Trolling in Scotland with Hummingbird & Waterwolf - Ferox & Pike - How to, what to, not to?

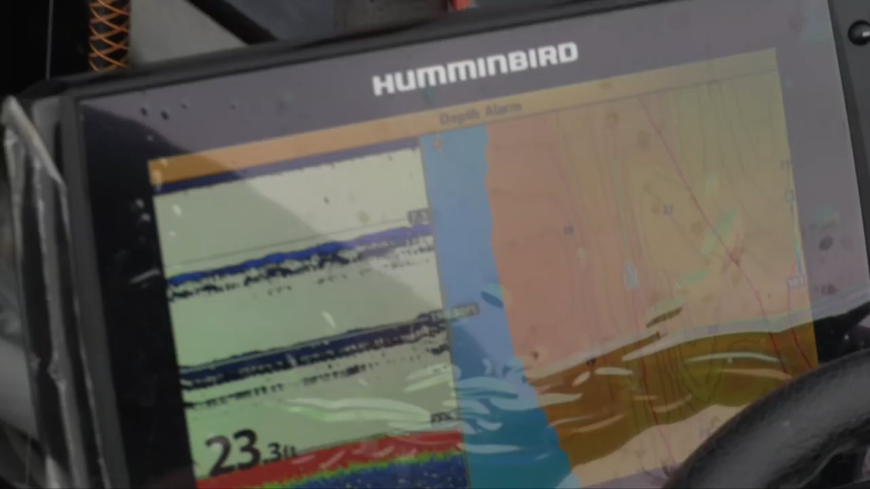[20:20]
you know, you see the bottom, you know your lure's nowhere near the bottom. And with that, you can see the bottom coming up to meet you, so you can get away from it. But, I'm at 15.
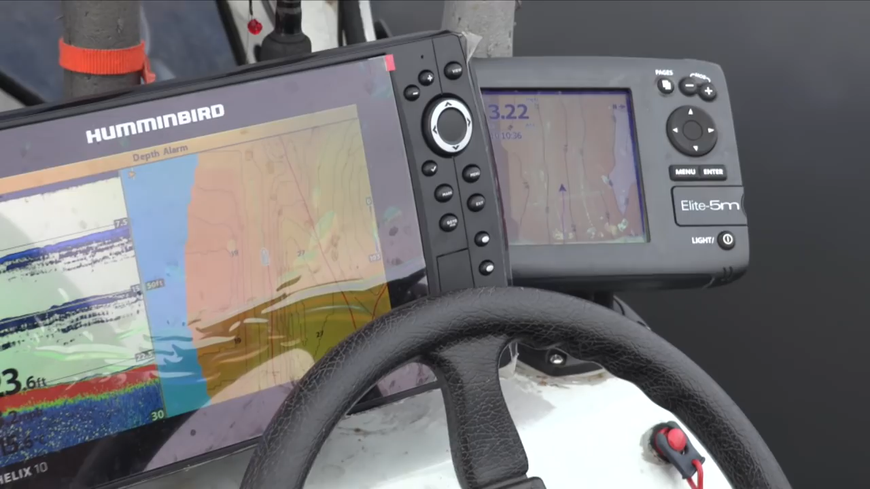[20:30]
15 and 10.
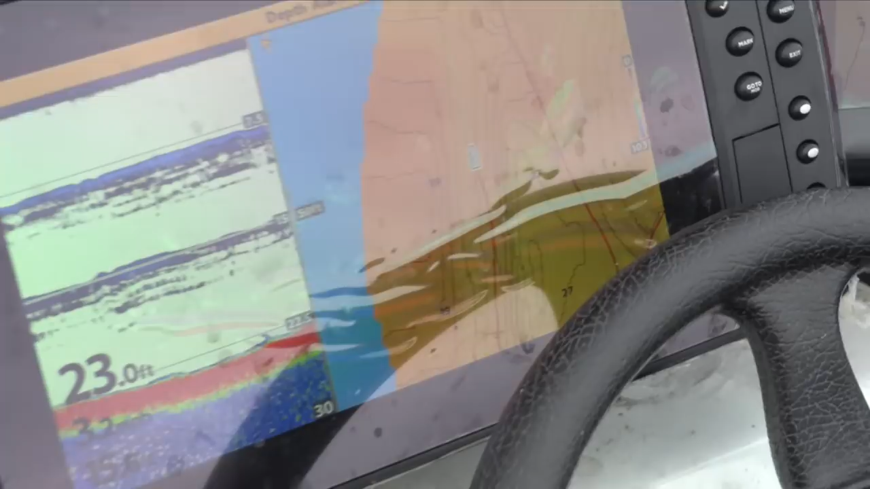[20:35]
On screen: depth 23.0 ft
The downriggers have a depth on them? Yeah, the depth counter on them, yeah.
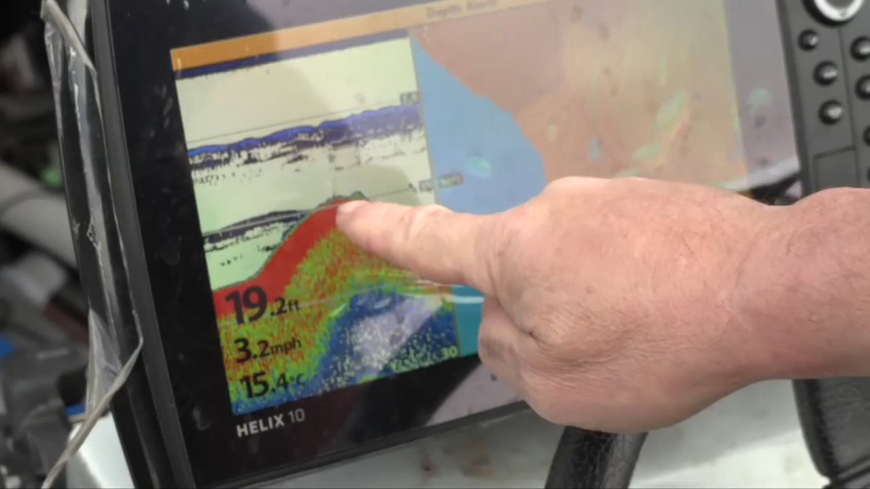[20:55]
On screen: depth 19.2 ft, water 15.4°C, speed 3.2 mph
Pops up to 19 feet, so this is full of holes and a wee hills and all that kind of stuff.
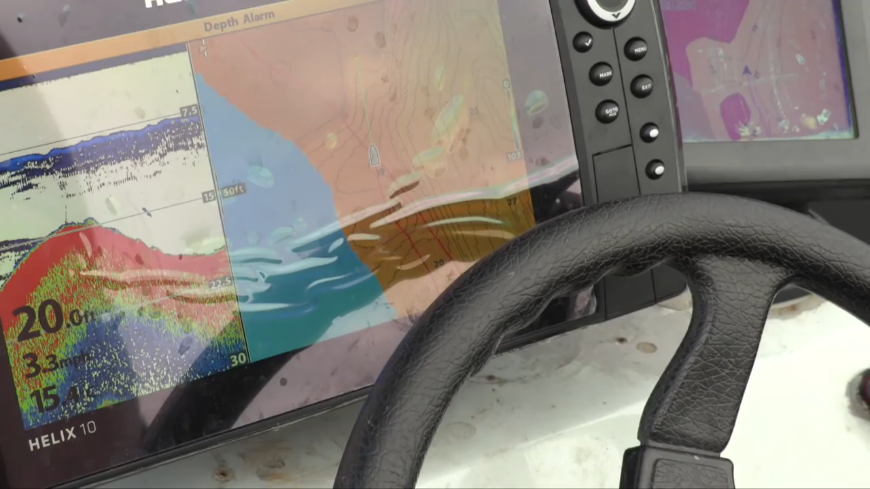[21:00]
So this one, you have to watch all the rods, especially that one there.
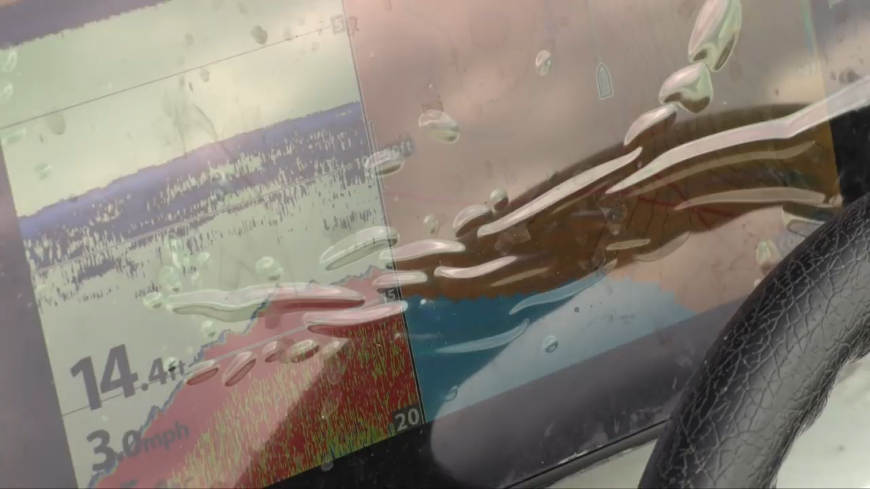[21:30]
On screen: depth 14.4 ft, speed 3.0 mph
Yeah, this bit here, if you look, it shows you that's 25 feet, that's 16 feet,
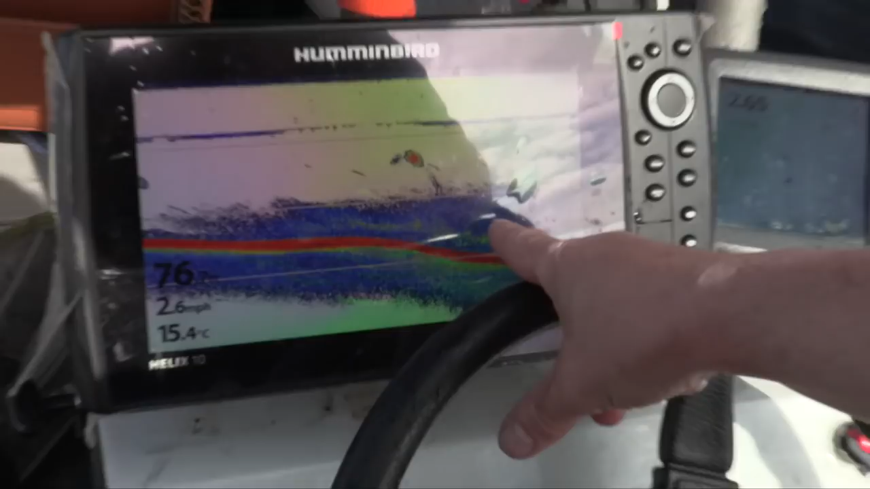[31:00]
On screen: water 15.4°C, speed 2.6 mph
You see that in Loch Awe, and it shows a char. So I think that's pound.
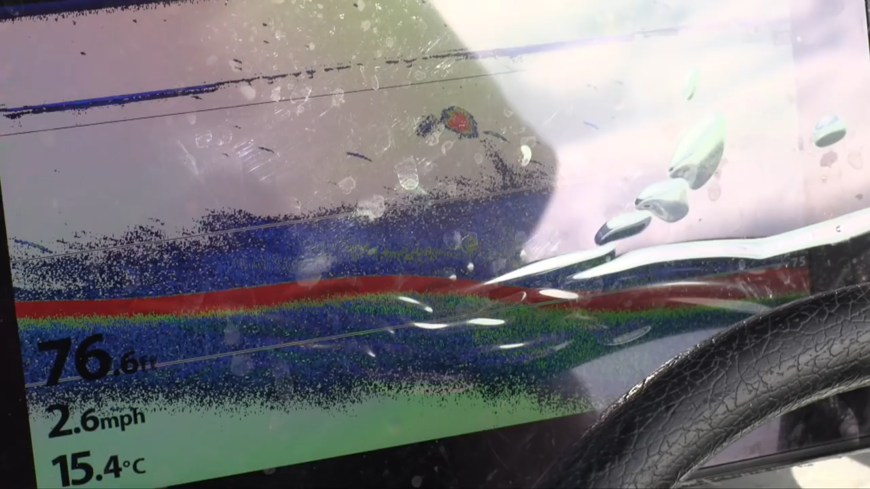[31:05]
On screen: depth 76.6 ft, water 15.4°C, speed 2.6 mph
And you see it in other fish finders as well.
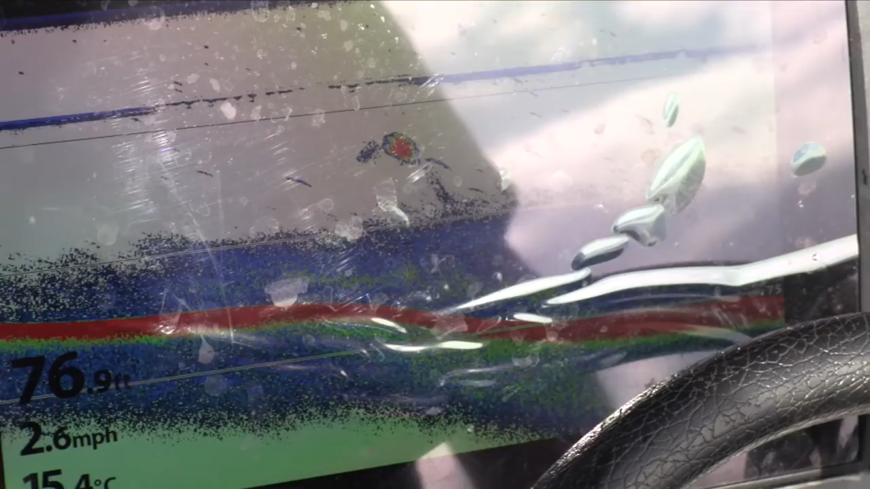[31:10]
On screen: depth 76.9 ft, speed 2.6 mph
So what sort of size is that? The shoal? However what distance we're going, you know.
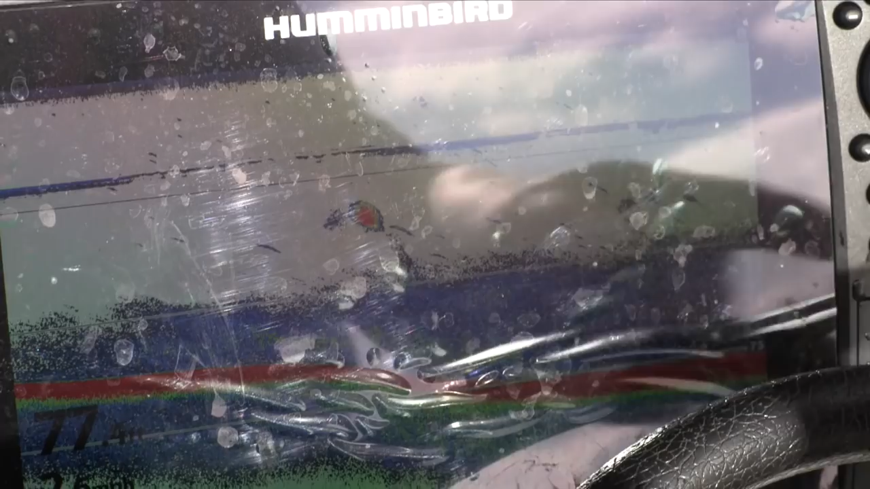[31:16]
Suppose you have to mark it back there and see how many hundred yards we're going. But
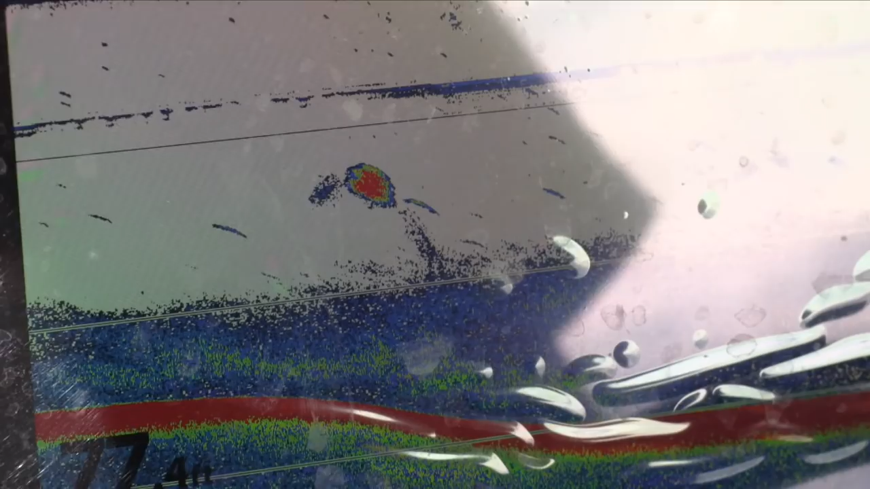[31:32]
It's strange. There's cannonballs above it and below it. There, and we've got one 45 as well.